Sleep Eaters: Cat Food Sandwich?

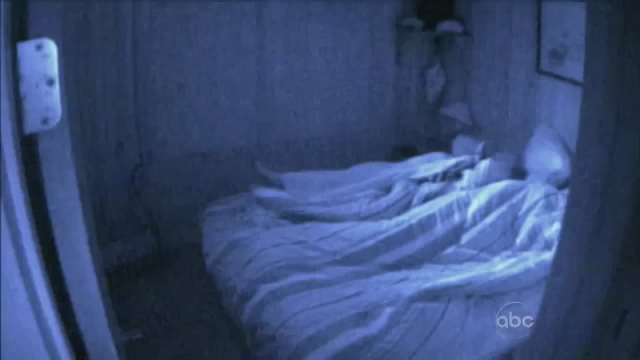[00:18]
It's late at night and Anna Ryan is restless.
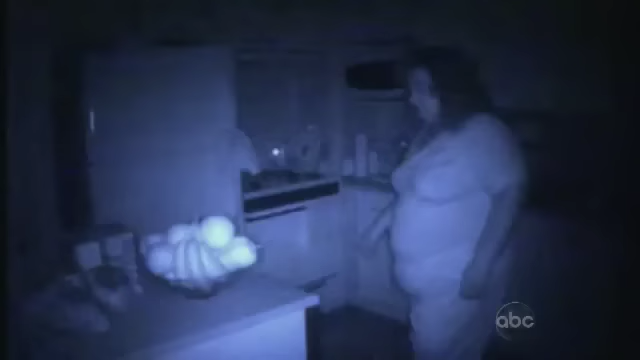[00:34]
Um, moving right past the fruit to junk, it looks, I can't tell what it is. Some boxed goodie probably.
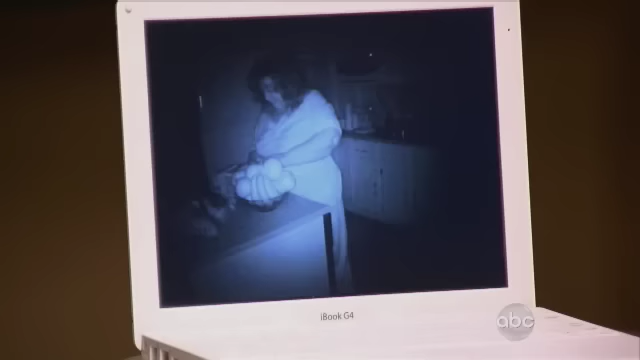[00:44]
ABC News taped Anna's nocturnal activities and we asked her to watch them with us.
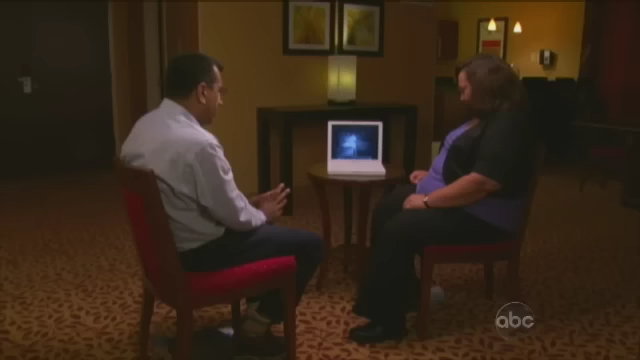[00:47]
Now you're accumulating quite a lot of food in your hands.
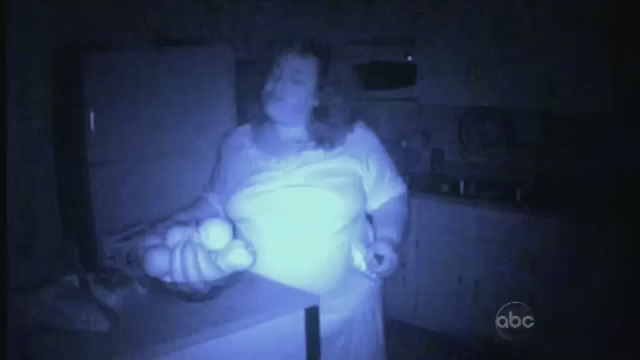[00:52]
Yes, it's, it's very slovenly. This is just one phase of, of one night. Yes. It's the ritual that Anna says can occur up to four times a night.